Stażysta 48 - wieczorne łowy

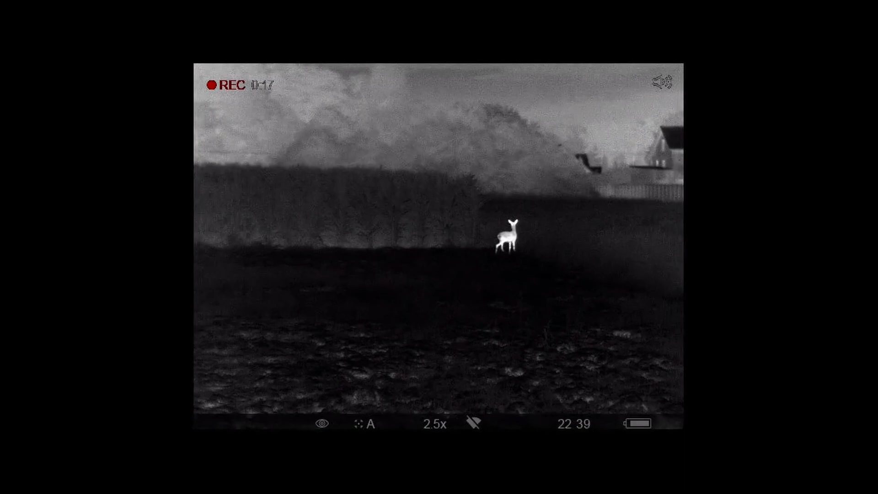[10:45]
Ze dnia ich nie ma, a wieczorem czują się bezpieczne i wychodzą.
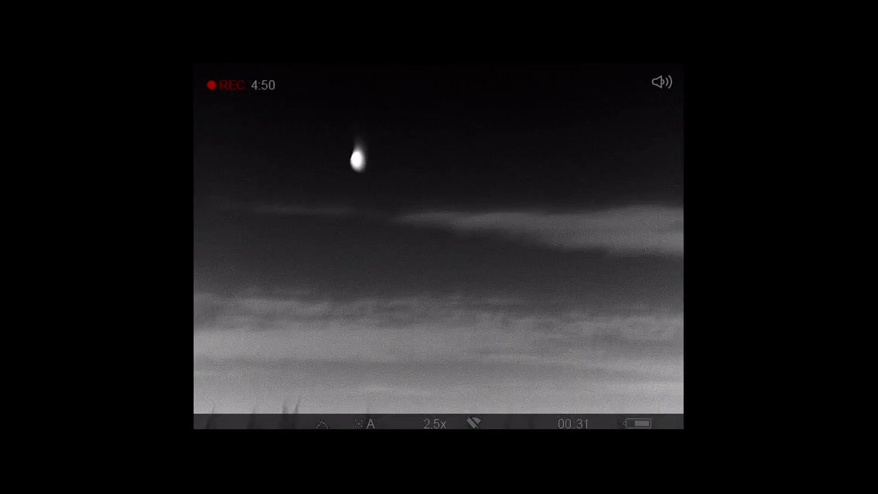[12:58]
Zobaczcie księżyc. Słuchajcie, zwierzyna widziana, polowanie udane.
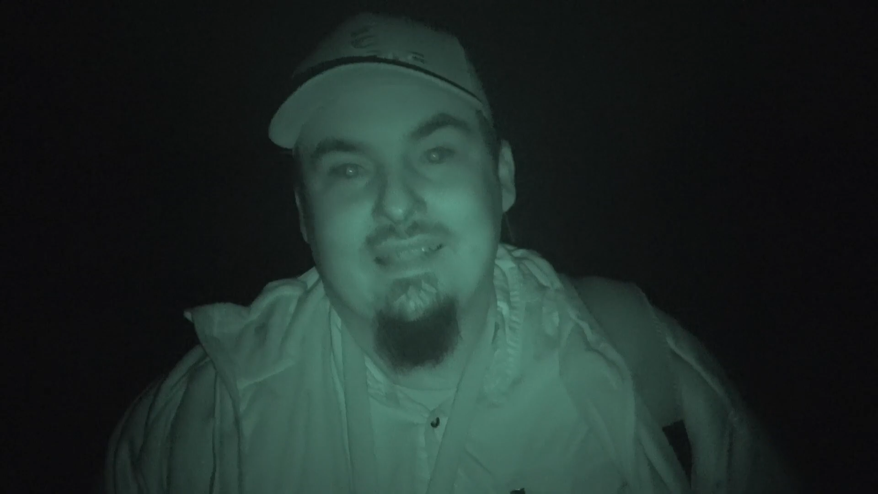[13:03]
Także tej sarny nie mieliśmy, jak zresztą widzieliście w ciągu dnia, w ciągu wieczora. Pojawiły się one dopiero gdzieś tam wieczorem i to też nie za dużo. Także widać, że ta ruja u nas w tym miejscu, w którym ja jestem, jeszcze się nie zaczęła, dlatego że nie było żadnej reakcji na wabik. Poza tym dzisiaj też nie było reakcji w ogóle, nie było widać w ogóle sarny, tak? Gdzieś tam dopiero późnym wieczorem, późną nocą tak naprawdę dopiero w tej naszej termowizji widziane,